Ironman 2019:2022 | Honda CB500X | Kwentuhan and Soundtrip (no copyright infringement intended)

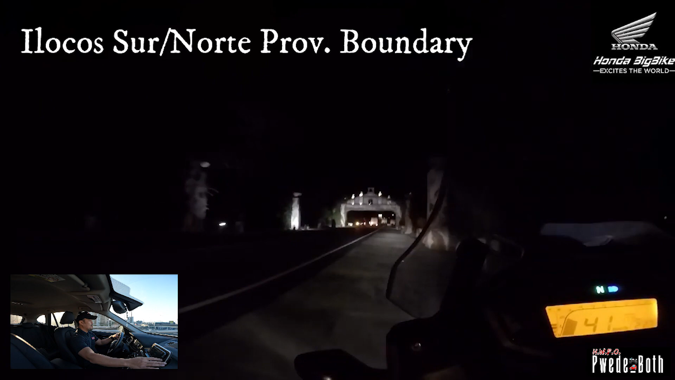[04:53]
Well, ensure naman na clear yun at safe. So we are entering Ilocos Sur.